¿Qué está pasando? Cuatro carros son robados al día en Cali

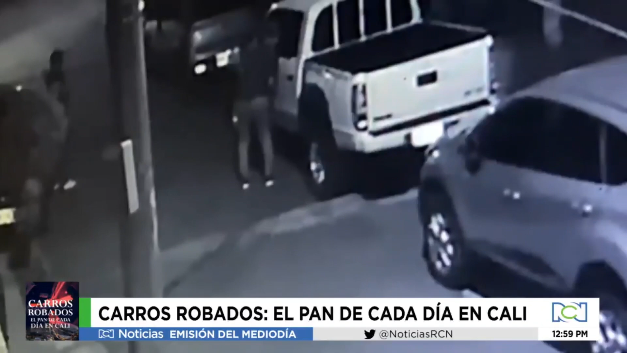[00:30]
En el siguiente informe especial que realizamos con el apoyo de nuestros corresponsales en la capital del Valle,
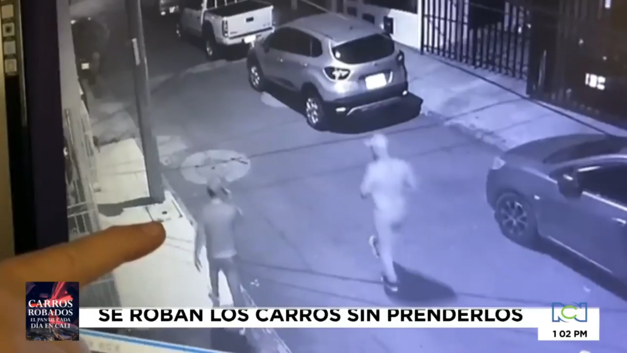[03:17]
Pero la modalidad cambia según la hora del robo. En el sector de La Ribera, pasadas las tres de la madrugada, llegan estos dos hombres.
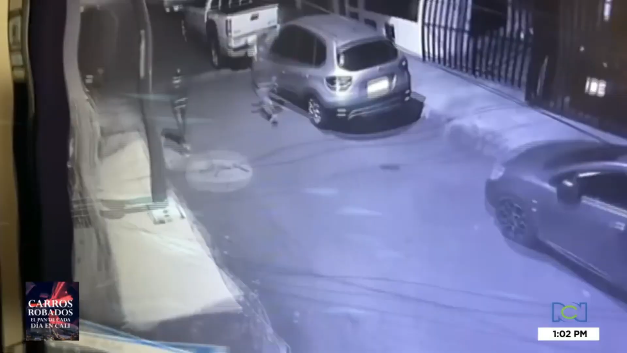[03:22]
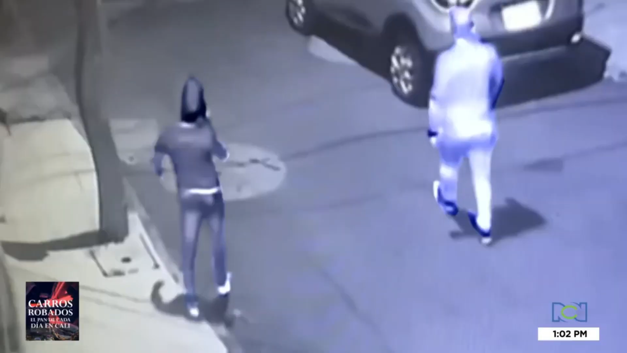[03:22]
Caminan directo hacia el carro escogido entre los tres vehículos que están parqueados en la calle. Uno de los delincuentes se acerca a la camioneta blanca, observa la cerradura y en diez segundos logra abrir la puerta. Se sienta y al parecer intenta encenderlo, mientras la otra persona vigila que nadie los esté viendo. Otra cámara de seguridad capta el momento en el que los ladrones deciden empujar en reversa la camioneta.